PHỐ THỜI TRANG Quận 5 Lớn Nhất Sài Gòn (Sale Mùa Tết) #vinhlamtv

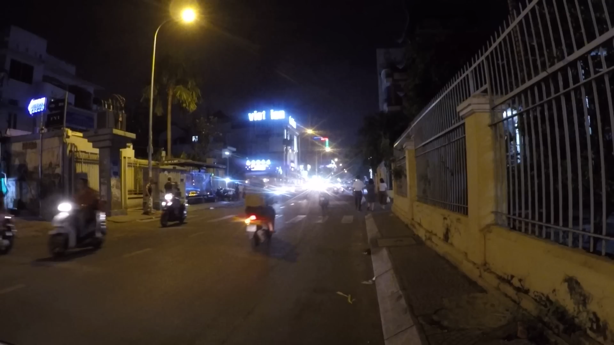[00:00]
Xin chào cô chú anh chị và các bạn chúc mọi người năm mới vui vẻ và hạnh phúc nha Hôm nay là 27 27 Tây tháng 12 2018 còn hai ngày nữa thôi là đến tất tây rồi hôm nay tối nay đã đổi đi một vòng cái phố gọi là phố thời trang ở Sài Gòn nè nó mệnh danh là phố thời trang là đường Nguyễn Trãi bây giờ
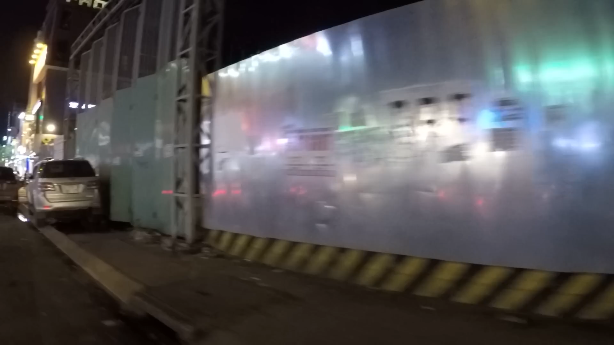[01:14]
mình đi bắt đầu từ ngay vòng xoay Cống Quỳnh bắt đầu từ cái rạp hát Thải Hoàng mình đi hướng về quận 5 quay hình ảnh mua sắm cho mọi người xem coi ở ở Sài Gòn có giống vào nước ngoài không nha ở đây có cà phê một đô rất là đông luôn
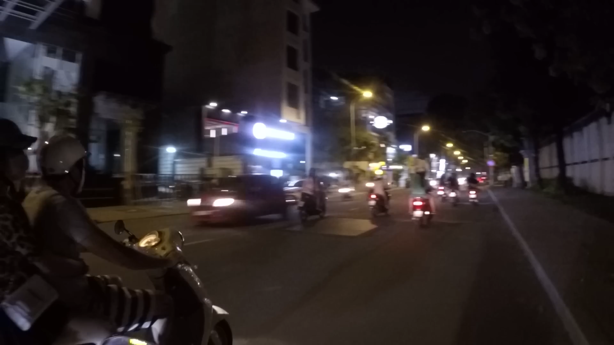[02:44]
Khúc này là khúc Cà phê 343 Nè Một số anh chị chắc có ghé Cà phê 343 rồi Nó vẫn như xưa Cà phê 343 Bên trong rồi rất là rộng Có hồ nước Rồi Sân vườn Rồi Phòng lạnh nữa Có ăn sáng Có ăn trưa Có cà phê Nước ngọt Nó dễ khát Ngắm cảnh Bây giờ nóng mát Trong đó cũng được
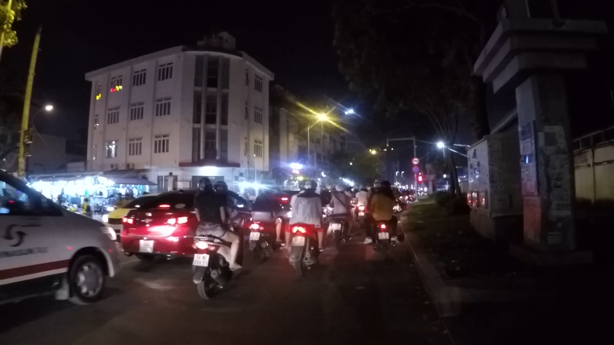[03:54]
Tới đây là ngã tư Nguyễn Trải và Nguyễn Văn Cừ Nguyễn Văn Cừ Ngày xưa là Cộng quà
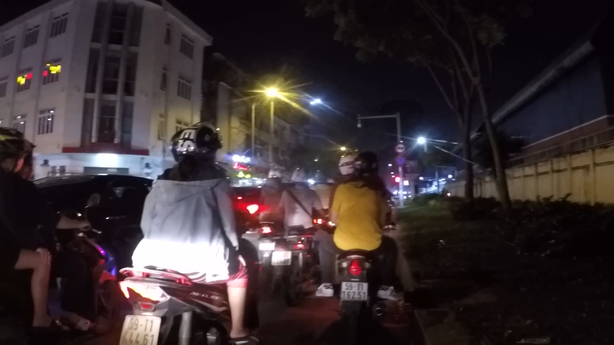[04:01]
Ở đây cũng có con hẻm này Bán rất là nhiều quần áo